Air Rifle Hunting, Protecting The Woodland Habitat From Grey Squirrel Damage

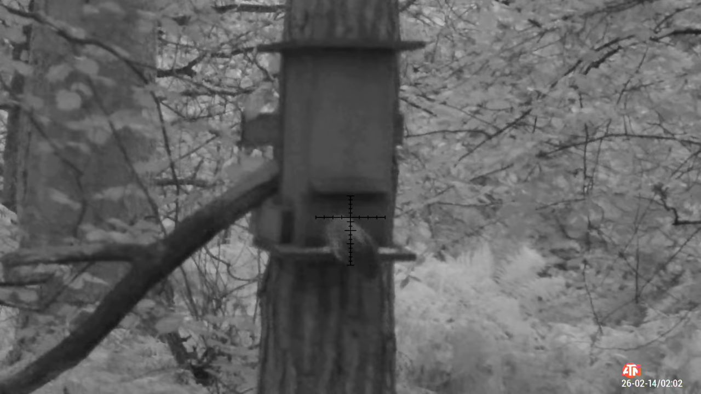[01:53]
in night mode, because that was a clear image and I wouldn't have been able to see it in day mode because it was still really dark.
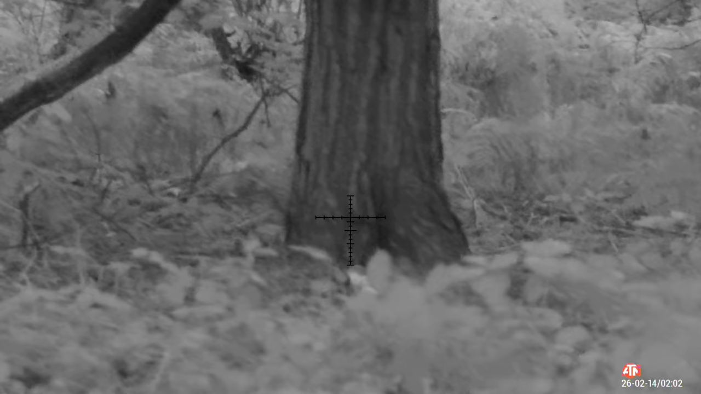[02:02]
I have a lovely clinical shot. First grey squirrel on deck. It takes book shooting.
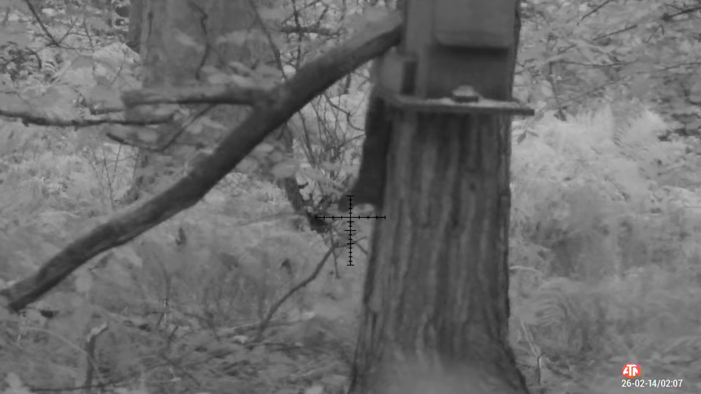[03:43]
when ordinarily in day mode you just won't be able to make it out. Picture would be too grainy. It's a big advantage having a 4K and being able to switch between day and night at press of a button. This squirrel were a bit fidgety when its comrades is on the floor. I'm waiting for that perfect opportunity to take it out.
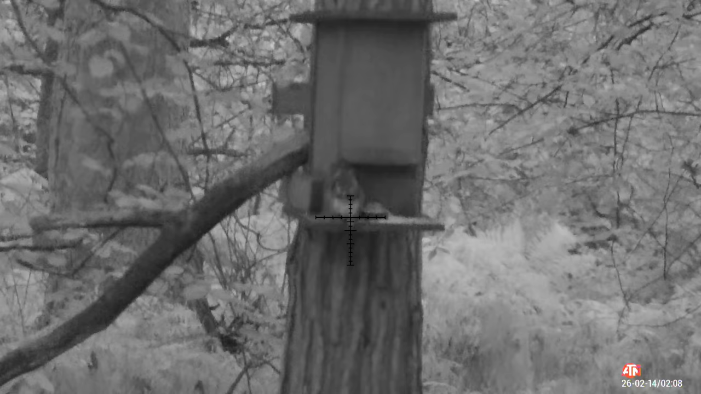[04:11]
I'm happy how session's going.
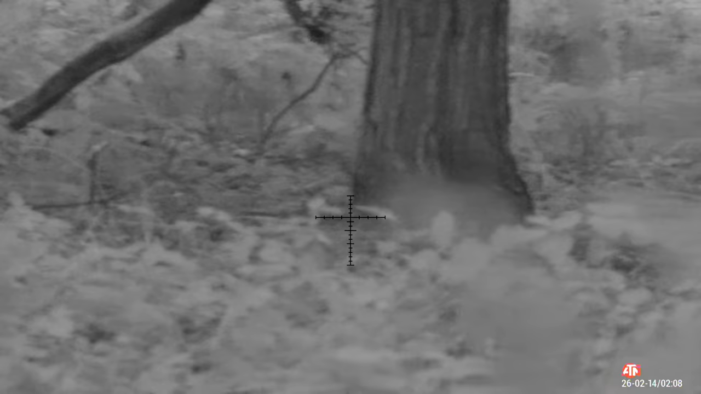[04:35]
That's two on floor already. I'm happy that were a clean kill.